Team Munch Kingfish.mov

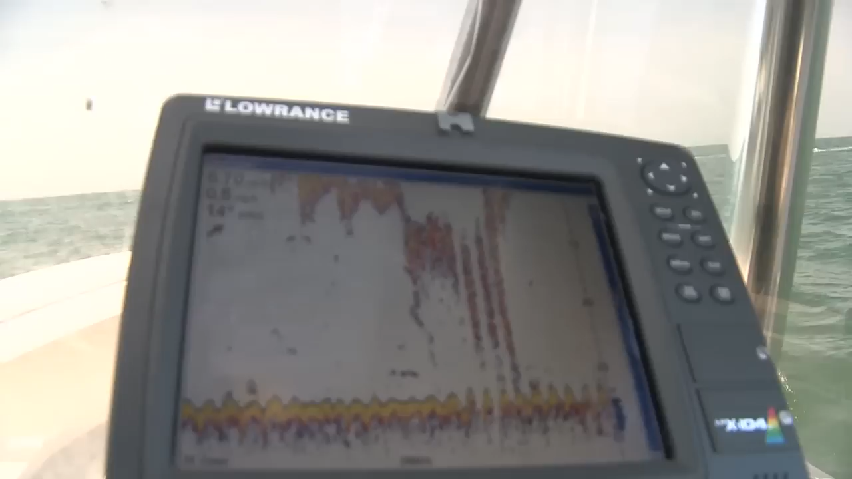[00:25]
So what is that, Larry? That is bait right there. That's the columns of the bait coming up towards the surface.